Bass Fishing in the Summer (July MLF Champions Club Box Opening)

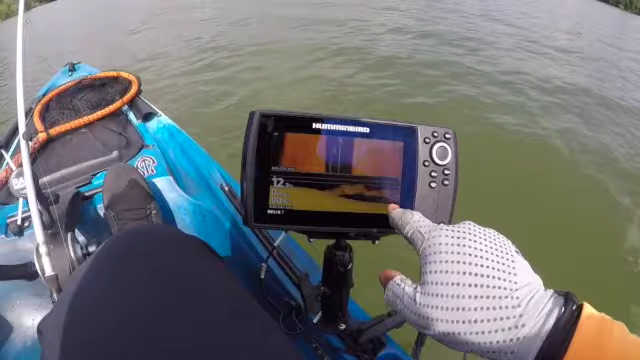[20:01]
So look at that bait line. Boom. There it is right there. There's the bait. Looks like there's some fish under it. Possibly feeding. I mean, my goodness, it's so long. That's our shad right there. Guys, it's still going. Look at that.